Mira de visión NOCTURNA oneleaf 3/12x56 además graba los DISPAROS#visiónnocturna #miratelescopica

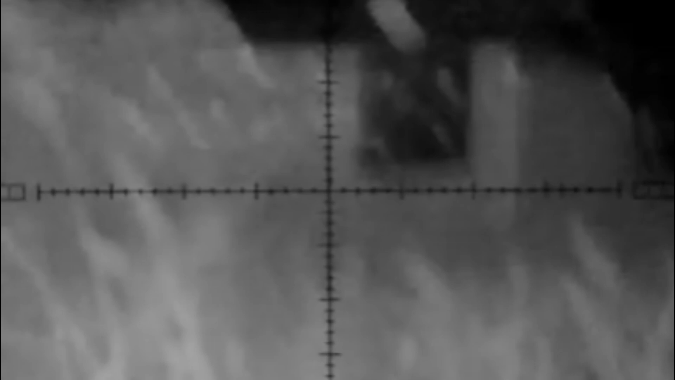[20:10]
a través de la mira miras perfectamente casi casi como si fuera de día nada más que ves a blanco y negro pero se mira perfectamente ahí voy a hacer otro tiro y ahí está el impacto
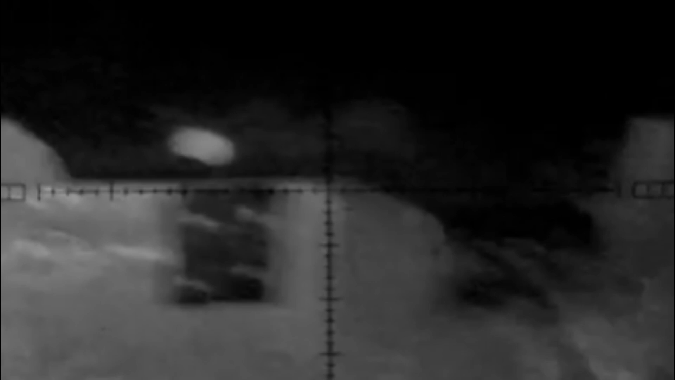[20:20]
ustedes se preguntarán por qué no se escucha el impacto porque tuve un pequeño inconveniente con el audio no sé si ocupe micrófono externo o desactivé algo sin darme cuenta mañana voy a leer el manual entonces pues le estoy metiendo esta narración
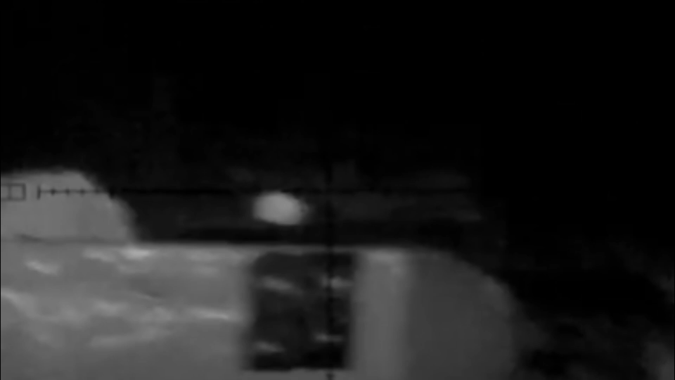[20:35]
acá aparte miren otro impacto más la verdad la mira
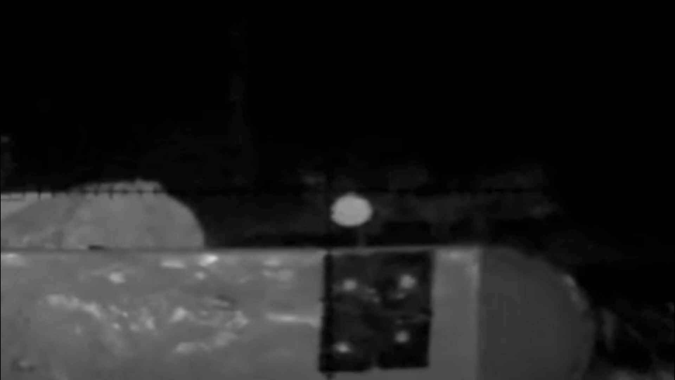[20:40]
trabaja perfectamente bien tanto de noche como de día
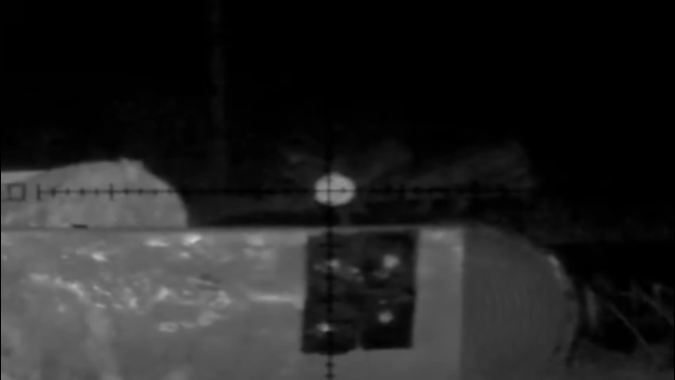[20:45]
este y ahorita que estuve ahí checando pues si se mira muy buena la calidad de día también miren ahí está el impacto al agua no
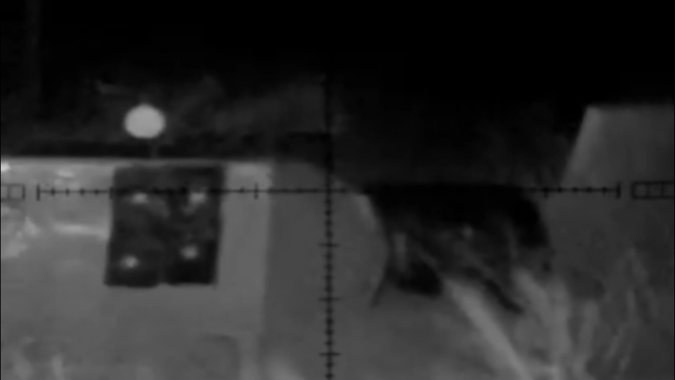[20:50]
escuchan pero pues ahí pueden ver como se mueve inclusive ahí en las en las hierbas miren se mira el viento como mueve las
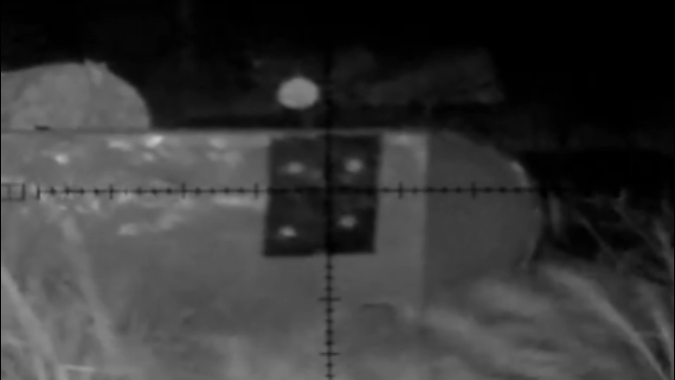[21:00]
las hierbas el viento ahí creo que hice un impacto al tarrieta a ver si se lograba
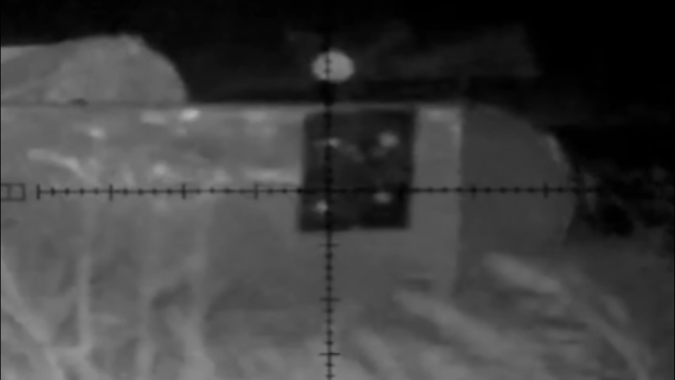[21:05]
apreciar pero no no se logra apreciar pero también porque no sabía yo que la luz infrarroja que
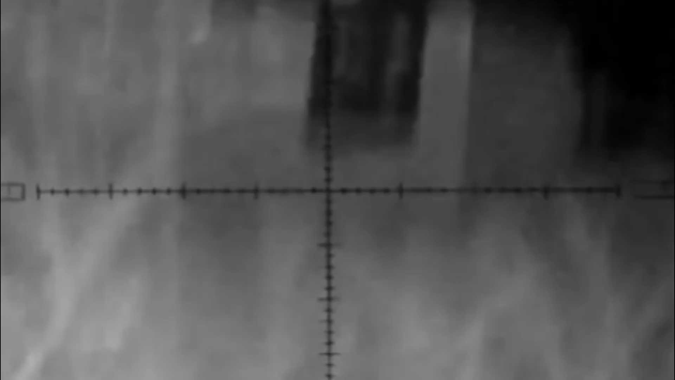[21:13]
trae tiene modo
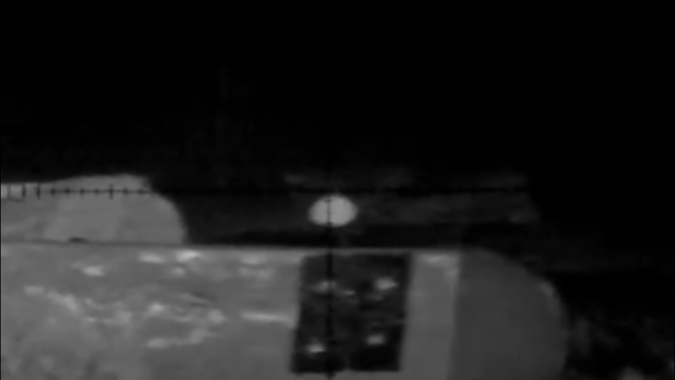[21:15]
para subirle más intensidad yo no me fijé y yo lo tenía en el mínimo entonces subiendo
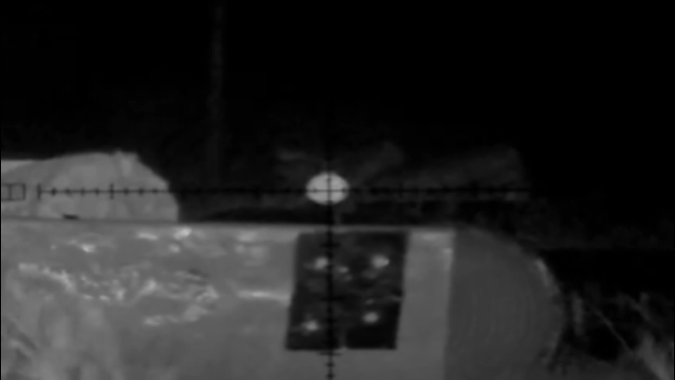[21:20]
la intensidad de la luz al infrarrojo pues se tiene que mirar de una manera más clara aún hay que hacer otro video por supuesto ya que pues ya le sepa
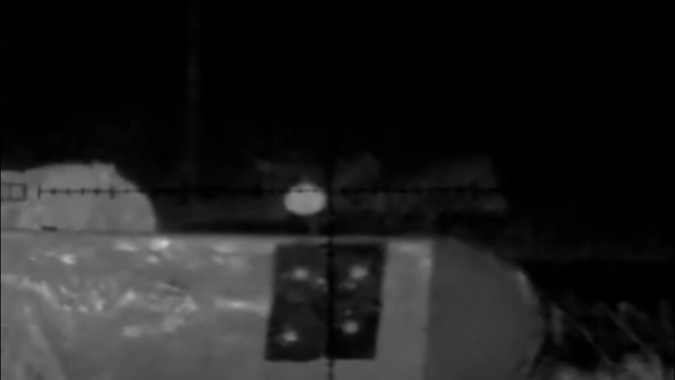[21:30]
más verdad ya que pues yo la la brilla así pues ahí le estuve moviendo
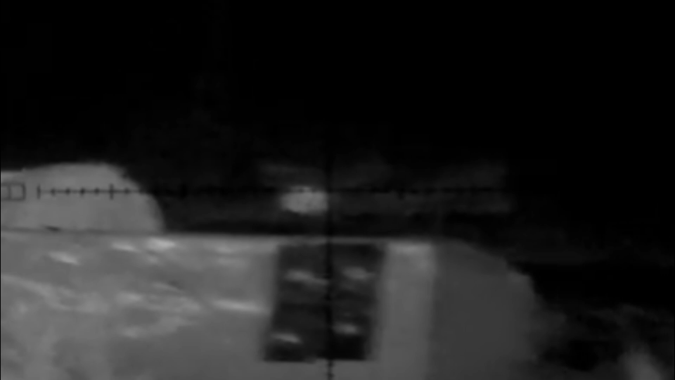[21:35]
pero pues ya el otro video tiene que salir más perro aún
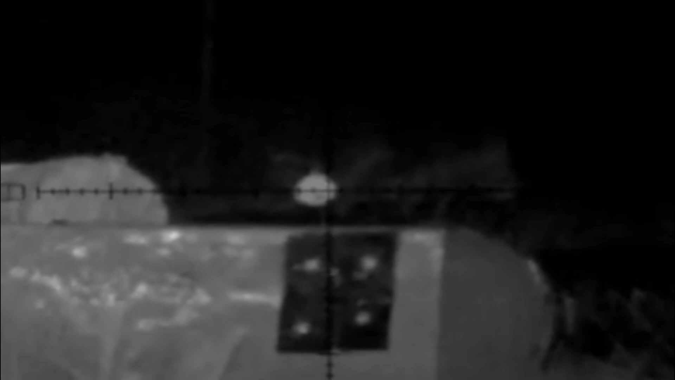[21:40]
pero pues totalmente recomendable está muy buena la mira está muy bueno el dispositivo de grabación ya lo pudieron ver como graba de día y aquí pues lo están viendo de noche no hace falta nada miren ahí le di un recorrido para que
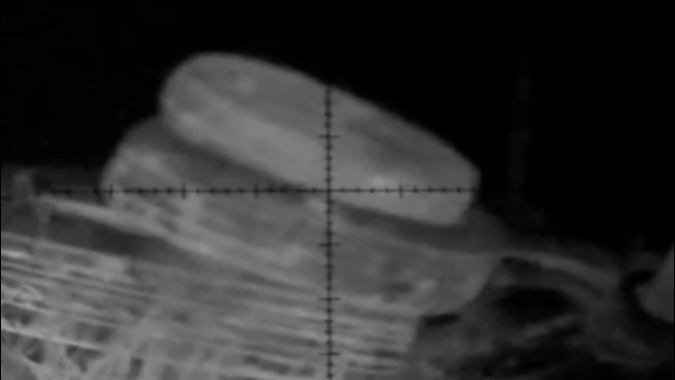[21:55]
apreciaran como se ven otras cosas y se logran apreciar esas llantas que están por ahí y pues así verdad miren el viento como mueve las hierbas se miran perfectamente bien las hierbas lo
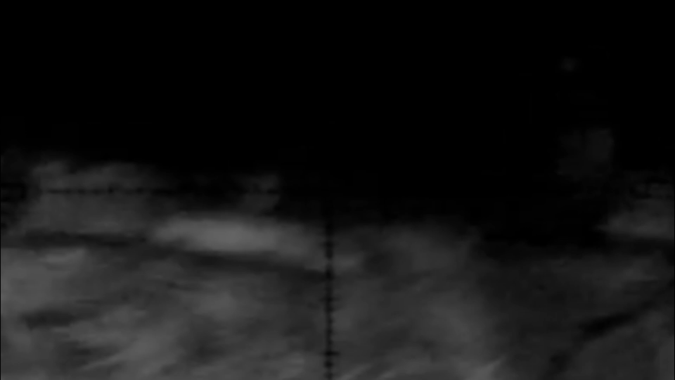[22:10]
único que faltó fue que saliera algún animal pero pues no se quisieron asomar ni hablar ya serán otra ocasión miren voy a hacer más impactos ahí está
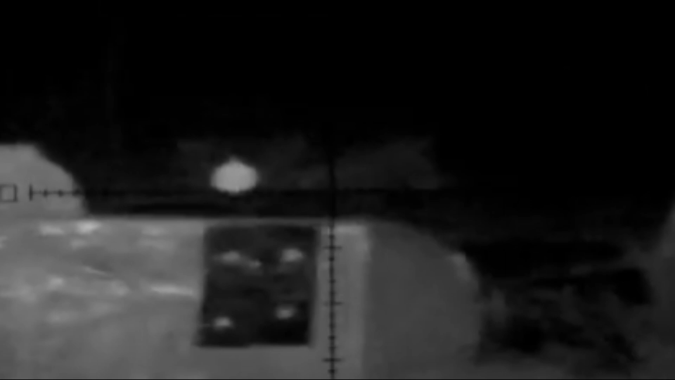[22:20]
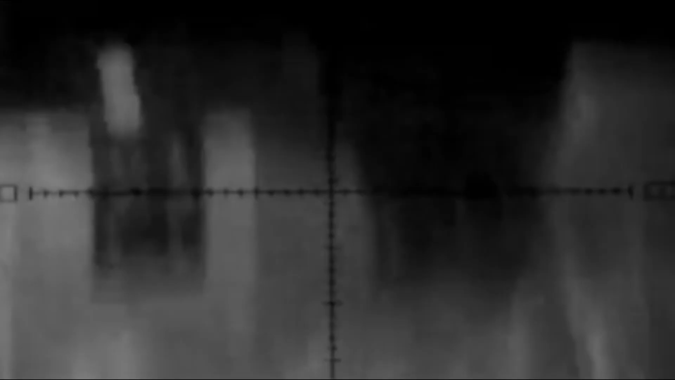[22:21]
otro más vamos con otro impacto más
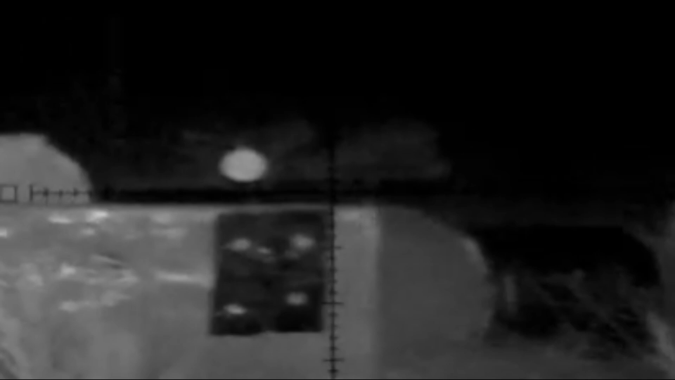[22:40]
ahí estoy dándole una vez más la vuelta al campo para que logren apreciar
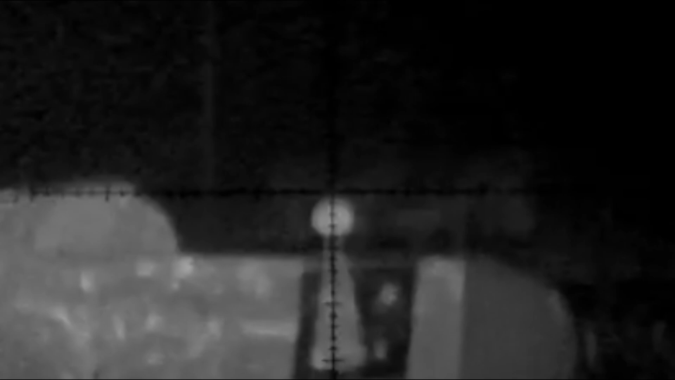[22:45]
y otro impacto más y pues así me la pasé dando
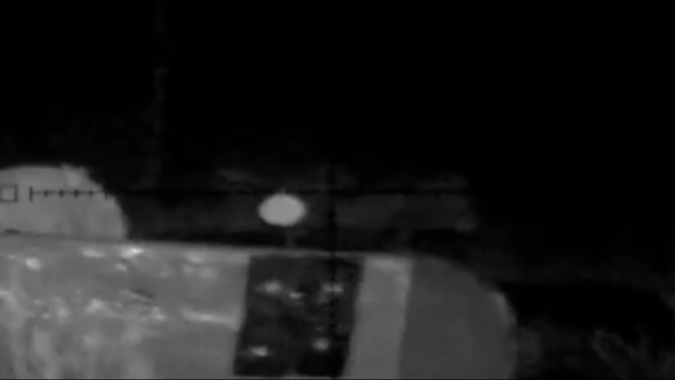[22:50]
impactos francamente no batallé para nada yo pensaba que a lo mejor iba a ser un poquito más complejo mirar pero no se mira perfectamente bien yo nunca había tenido
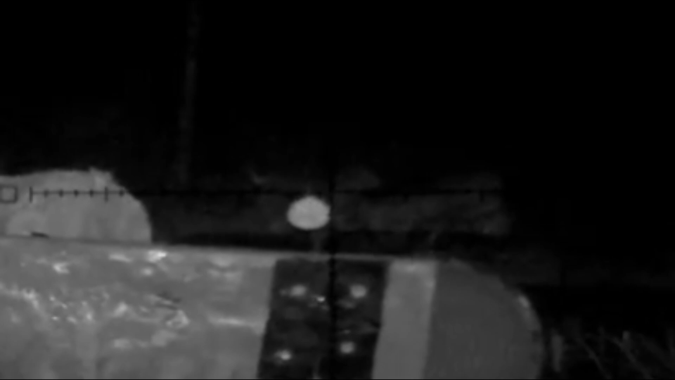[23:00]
la experiencia de mirar con una mirana y bicho no visión nocturna y pues se mira perfecto ah también trae un láser ahí active el láser